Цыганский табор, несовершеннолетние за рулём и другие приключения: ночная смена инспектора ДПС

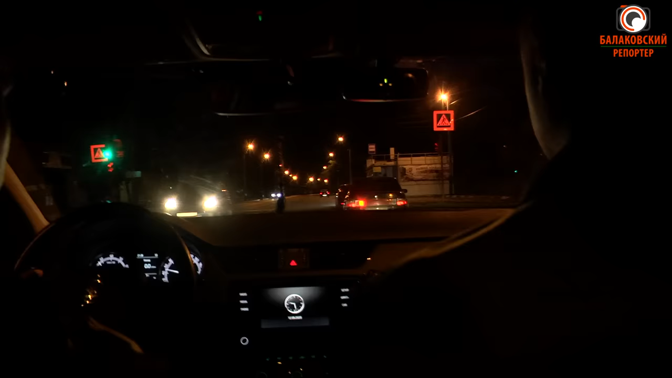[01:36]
Внимание сотрудников ДПС привлекла десятка, которая двигалась по дороге без световых сигналов.